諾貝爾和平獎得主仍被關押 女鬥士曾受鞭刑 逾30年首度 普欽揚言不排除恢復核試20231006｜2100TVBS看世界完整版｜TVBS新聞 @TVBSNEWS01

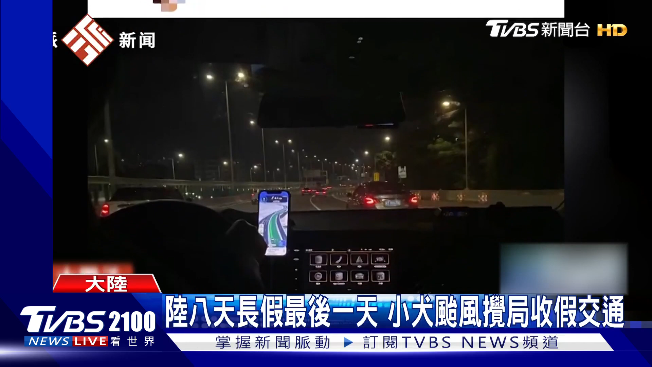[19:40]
高速公路還是又提早塞車從稱州返